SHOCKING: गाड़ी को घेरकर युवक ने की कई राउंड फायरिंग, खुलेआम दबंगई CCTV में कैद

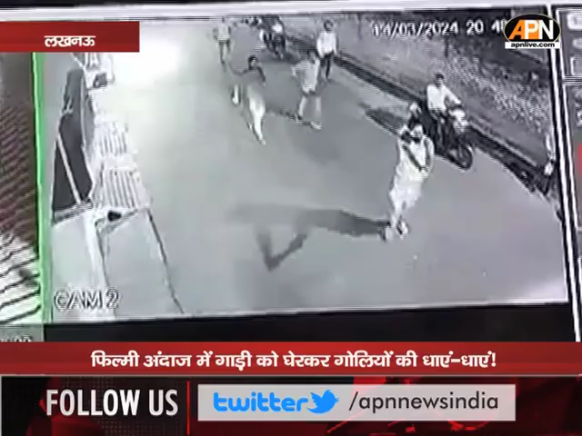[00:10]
अभी देखो कट्टा आ रही सर। देखो देखो अभी आगे जाएगा फिर पीछे आएगा। अभी इसको लेफ्ट ठोक देगा। देखो अब फिर पीछे आएगा। ठोक दिया।